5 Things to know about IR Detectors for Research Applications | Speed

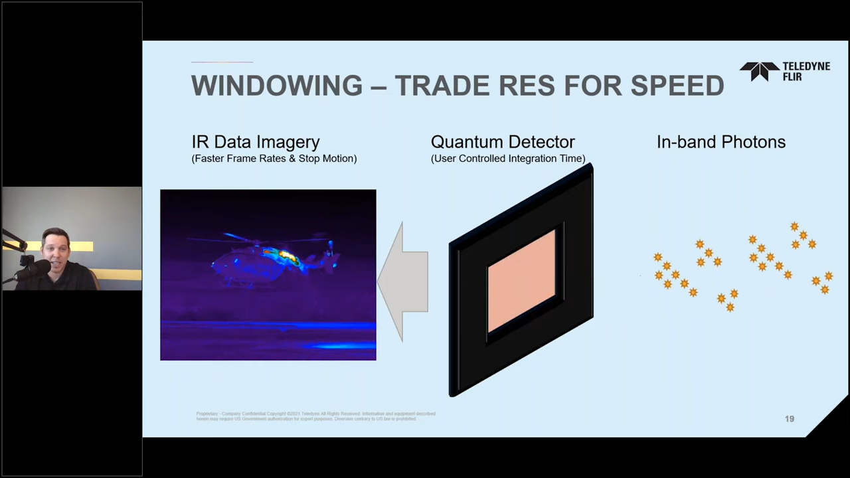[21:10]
Not all heroic are designed the same, so they have their own key characteristics. The user can also have the option of placing the window where they want on the specific detector, maybe to avoid some bad pixels, or maybe there's a certain place in the field of view that they want to target, and it's hard to move the camera at the right angle. Regardless, they have a lot of flexibility.
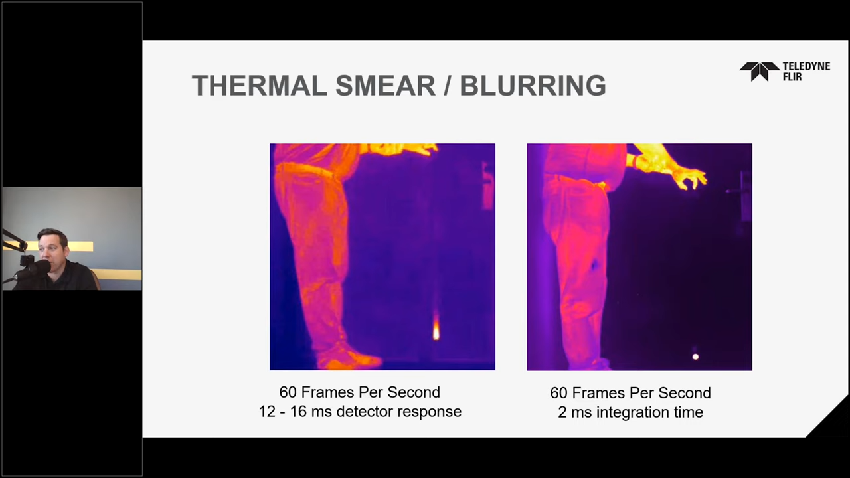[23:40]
On the far left, the balometer image is clearly smearing due to the speed of the ball versus the speed of the camera. So obviously, none of that data is going to be accurate, and if you want to see what that data looks like up close, here we have the data.